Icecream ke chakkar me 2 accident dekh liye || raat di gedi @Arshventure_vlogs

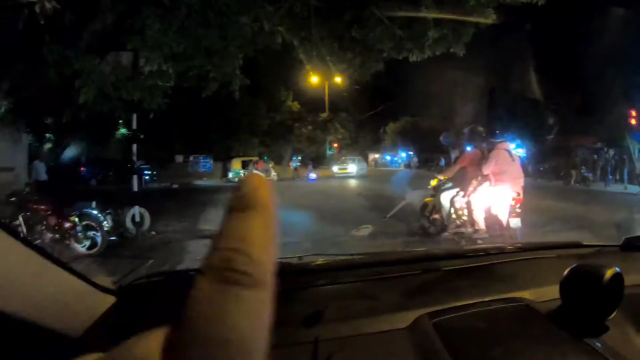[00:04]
क्योंकि पुलिस वाले की गाड़ी है निकाल लेने वह भीड़ क्यों लग गई यहां पर गल्ती स्कूटी वाले की है
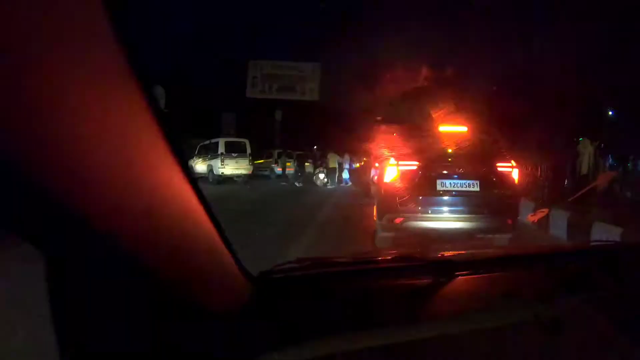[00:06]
अज हो क्या रहा है अभी थोड़ दिर पहले कि स्कूटी में
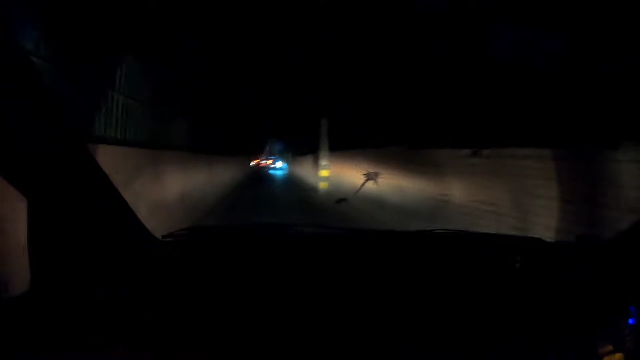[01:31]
निकाल ले निकाल ले क्योंकि पुलिस वाले की गाड़ी है निकाल ले निकाल ले अभी वह है जगह तो पर उसकी जगह है उदर निकालने के वाज़े
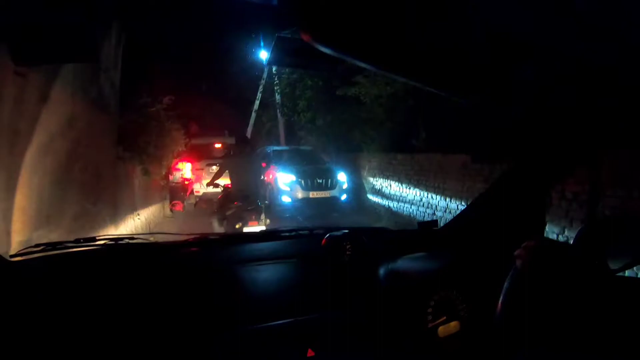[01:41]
कोई भीड क्यों लग गई यहां पर है
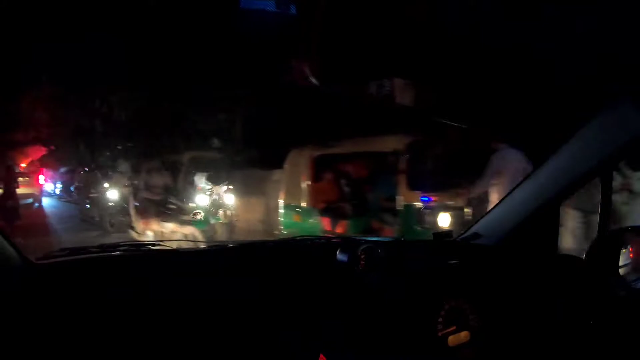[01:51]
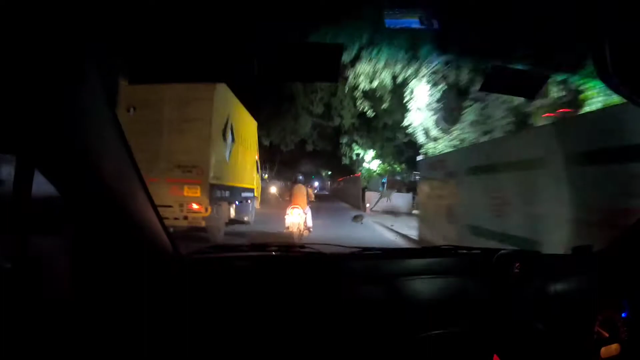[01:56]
यह रात का सफर इसलिए अच्छा लगता है पूरा खुला खुला अभी टाइम जो हो रहा है 10 बच के 46 मिन और
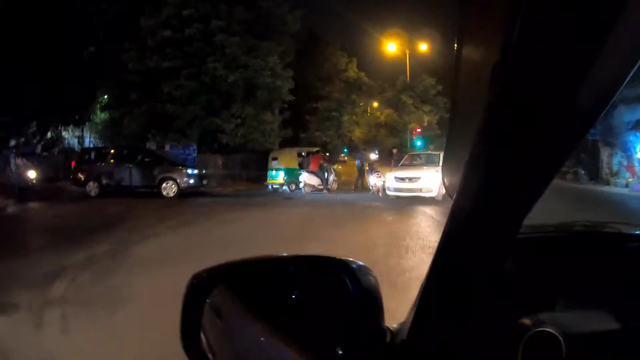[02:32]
मुझे लग रहा है ती रख नहीं
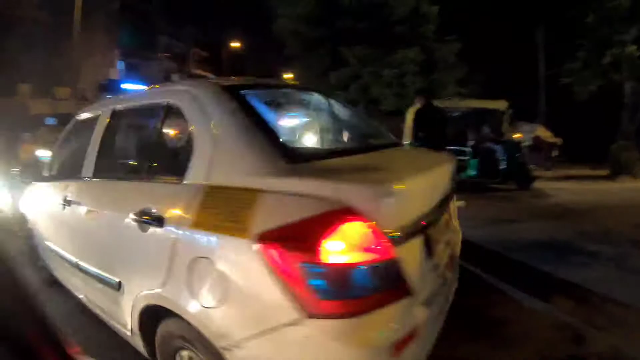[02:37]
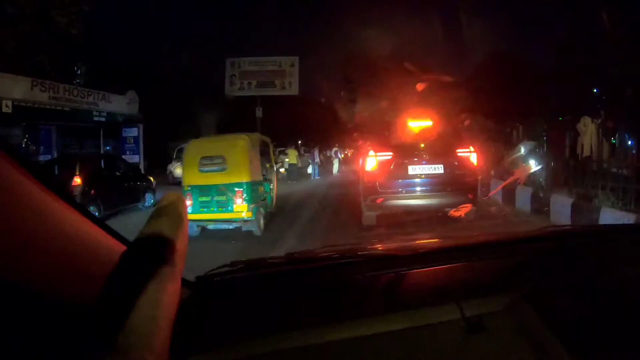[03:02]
कि स्कूटिंग कर हुई और यह एक और एक्सेरेंट हो गए यहां पर
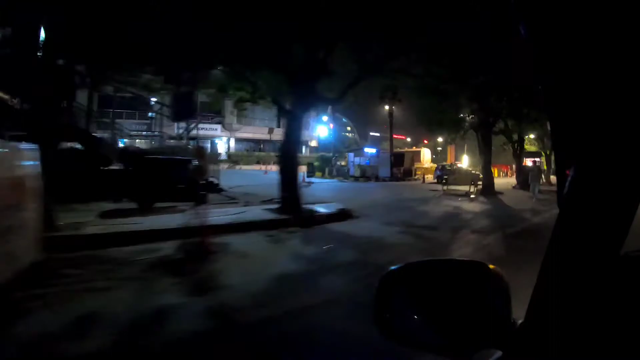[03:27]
कि अभी रेनोवेशन चल रही है दबागे यह आइस क्रीम वाले के पास रुखेंगे यहां रुख जाते है
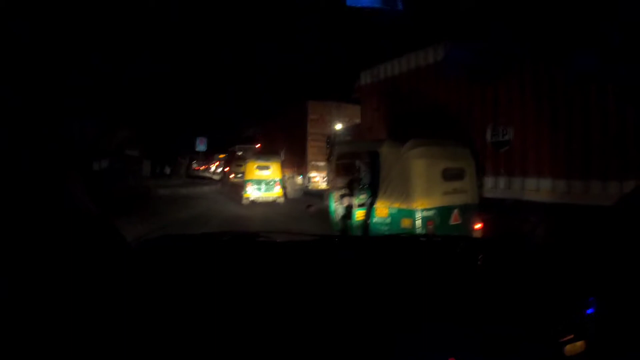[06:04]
रात के साड़े ग्यारा बजे भी इतना खतरनाक ट्रैफिक देख रहो दिल्ले भी कुछ दिन बाद मुंबई बनने वाली है रातों को यहां लोग सोते रहे हैं जाकती रहते हैं
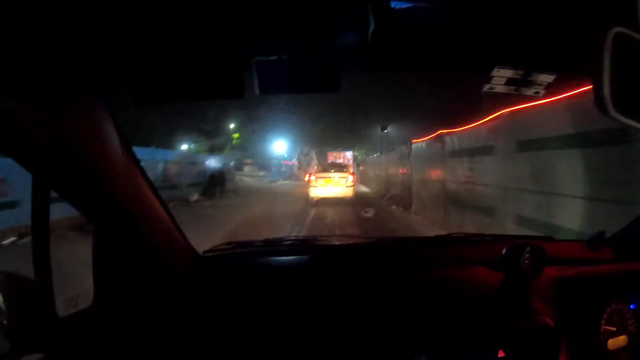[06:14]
साड़ी ग्यारा का टाइम हो रहा है और अभी इतना ट्रैफिक देखो और मैं जब घर से निकला तब कह रहा था कि कितना सुम्सान मिलता है